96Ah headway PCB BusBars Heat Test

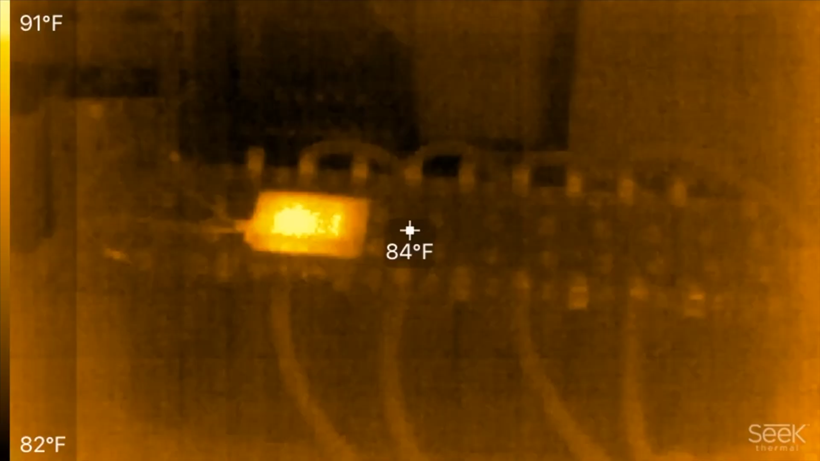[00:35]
On screen: spot 84°F, scale top 91°F, scale bottom 82°F
And then load up the loads. Here, we're gonna measure that.
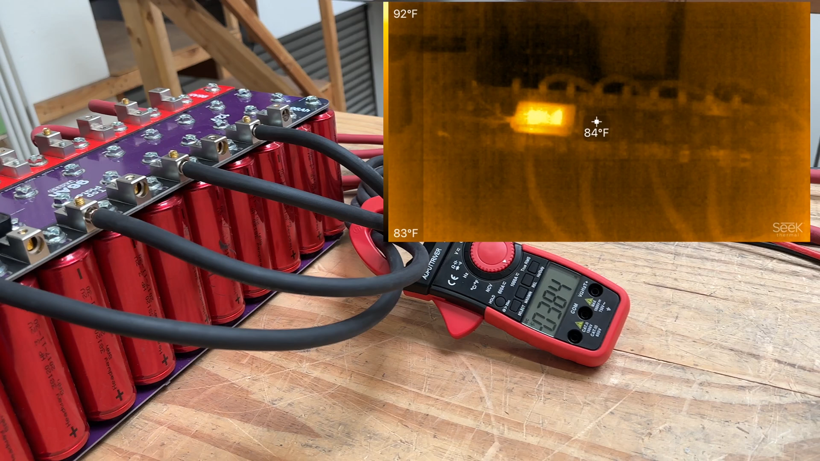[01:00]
On screen: spot 84°F, scale top 92°F, scale bottom 83°F
Sixty, six hundred. Which one is it?
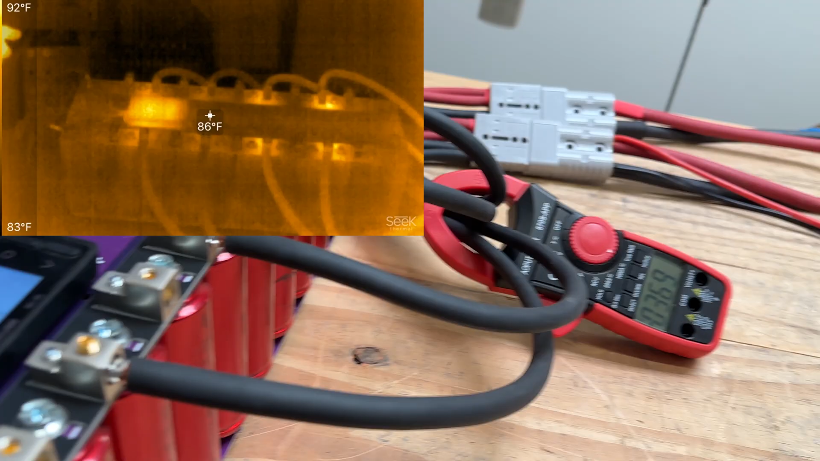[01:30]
On screen: spot 86°F, scale top 92°F, scale bottom 83°F
Ooh, yeah, these cells are, uh...
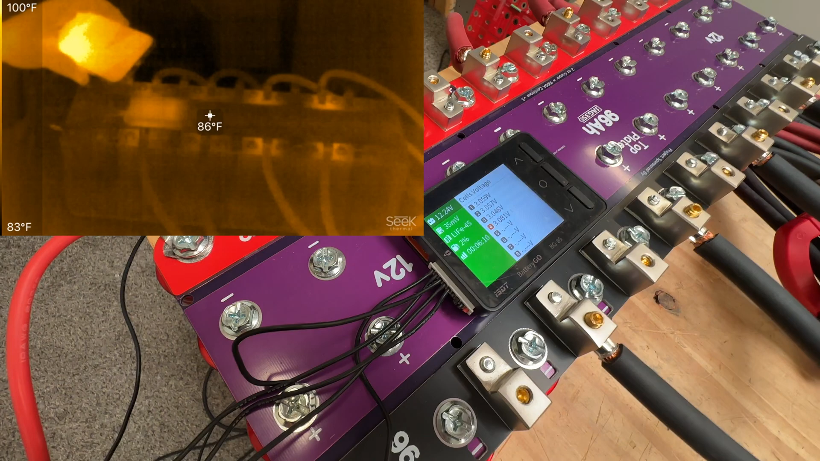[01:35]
On screen: spot 86°F, scale top 100°F, scale bottom 83°F
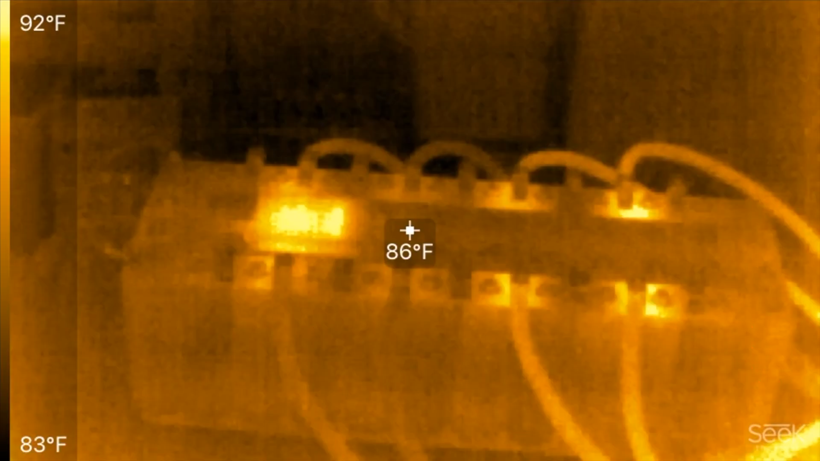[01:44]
On screen: spot 86°F, scale top 92°F, scale bottom 83°F
Okay, how about that? Let's see if that'll do it. Okay,
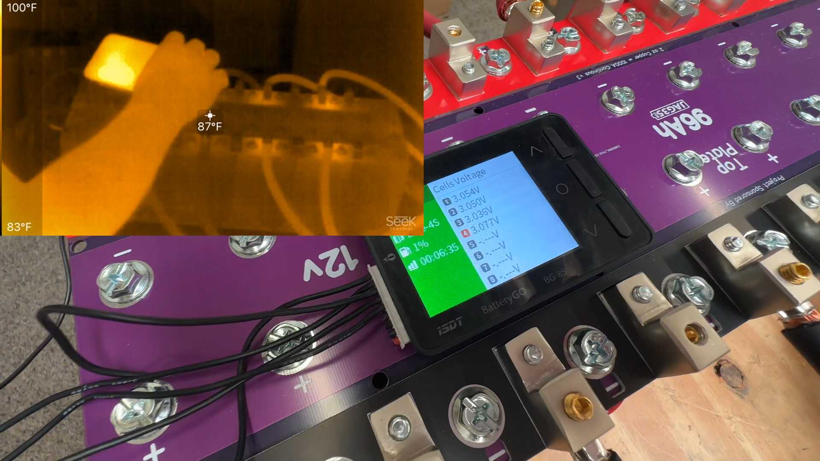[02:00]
On screen: spot 87°F, scale top 100°F, scale bottom 83°F
so four hundred and sixty amps and the cells are at twelve-point-one-two.
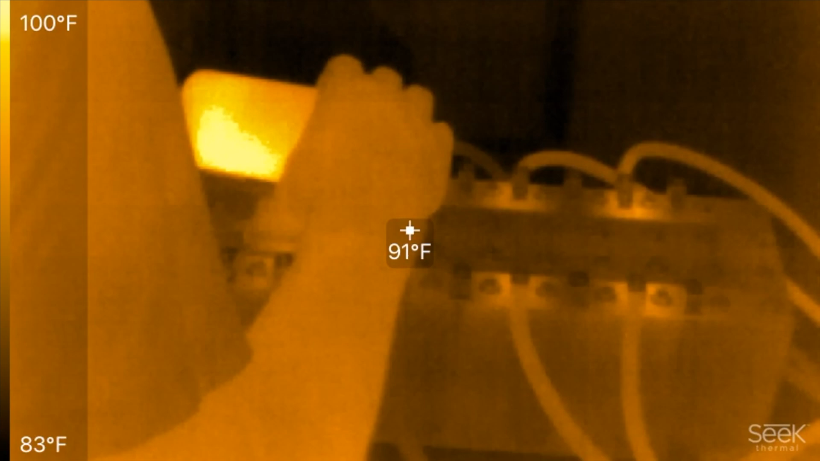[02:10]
On screen: spot 91°F, scale top 100°F, scale bottom 83°F
Yeah, these cells are struggling to get above five hundred. And the cells are at twelve-point-one-two.
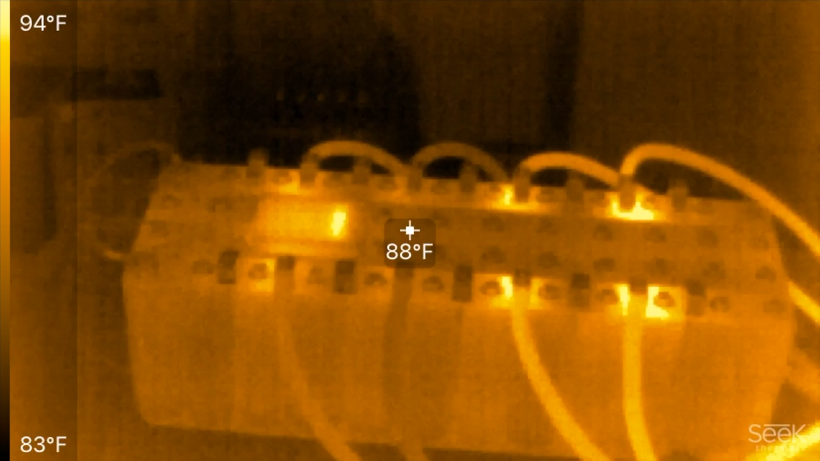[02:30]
On screen: spot 88°F, scale top 94°F, scale bottom 83°F
So five hundred and it falls below. You see that? It falls below twelve. Okay,
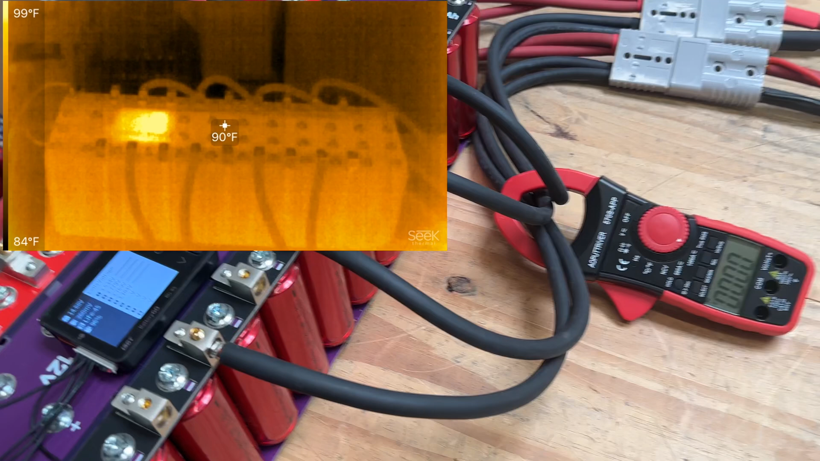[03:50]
On screen: spot 90°F, scale top 99°F, scale bottom 84°F
Oh, we need more than that, right?
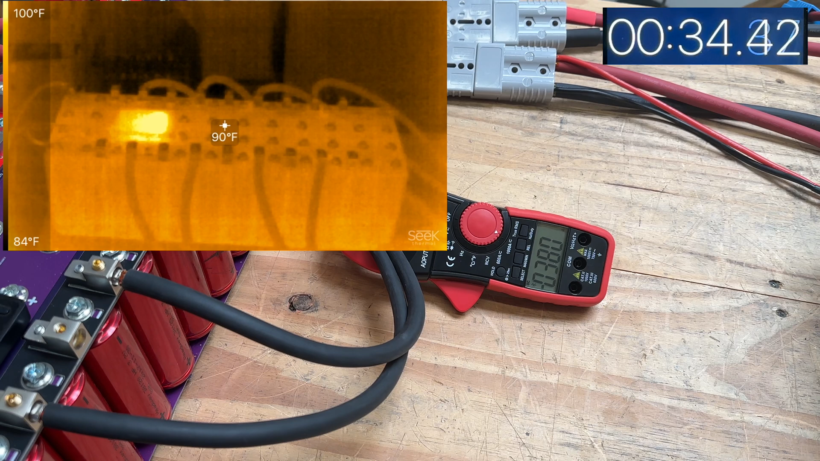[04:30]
On screen: spot 90°F, scale top 100°F, scale bottom 84°F
All right, three hundred and eighty-five.
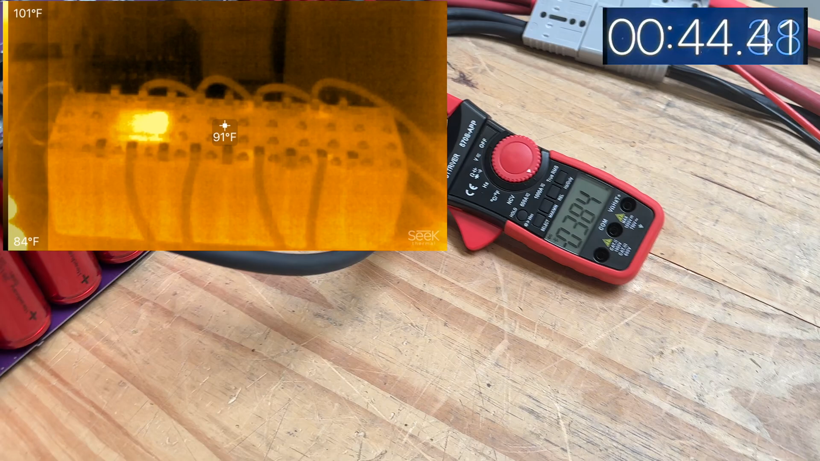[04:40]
On screen: spot 91°F, scale top 101°F, scale bottom 84°F
183 amps all right so there we go 2.12.7 let's check how even this is distributed let's see
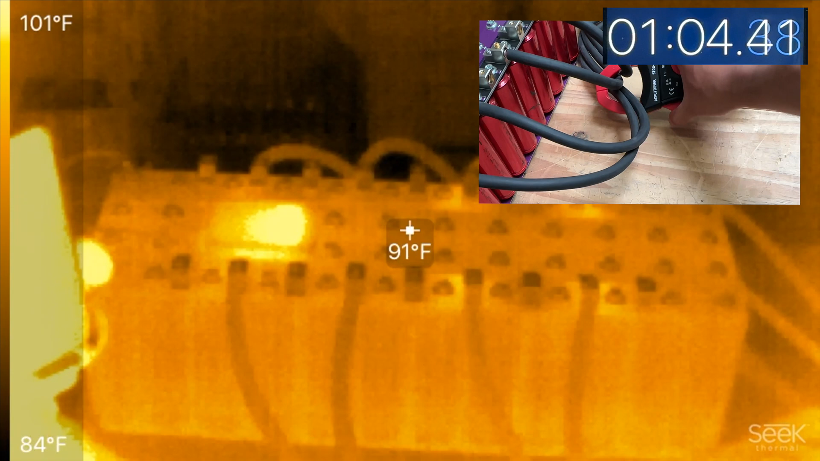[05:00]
On screen: spot 91°F, scale top 101°F, scale bottom 84°F
so 135 on the first one 135 on the second one
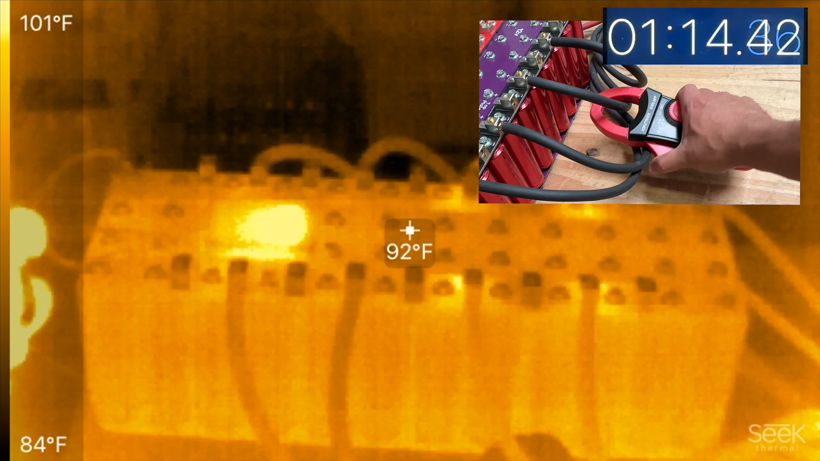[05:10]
On screen: spot 92°F, scale top 101°F, scale bottom 84°F
49 on this third one and 72 on this last one so these ones are getting more these ones are getting a bit less we'll see if that shows up in the thermal camera